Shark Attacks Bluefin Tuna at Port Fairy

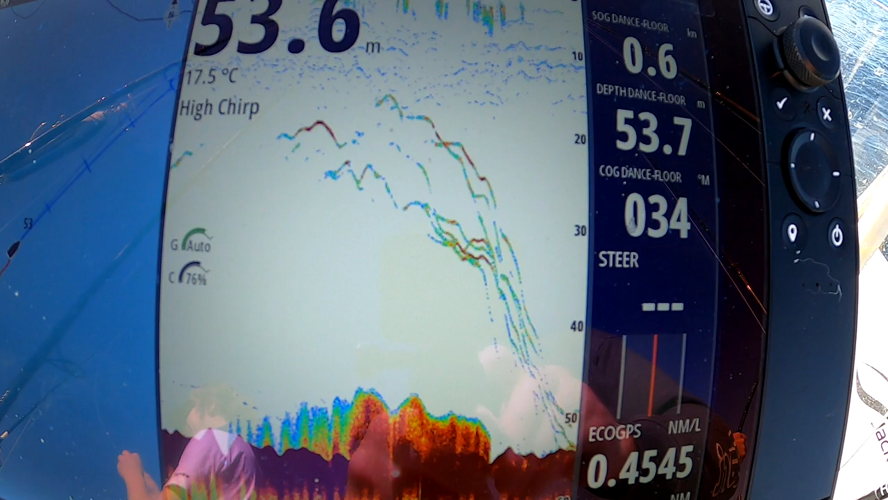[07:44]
On screen: water 17.5°C
Johnny's fish is way down there.
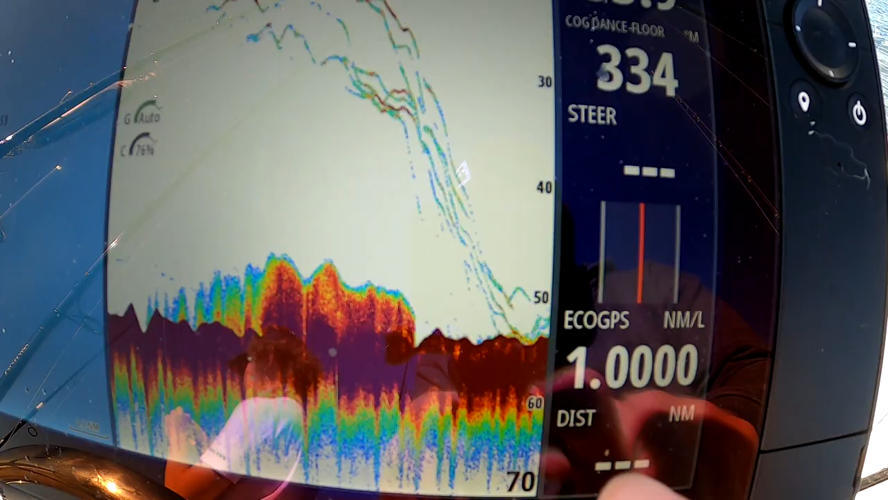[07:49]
Can we get a weight on this now or what? We got a weight. And the bait ball's back underneath us again.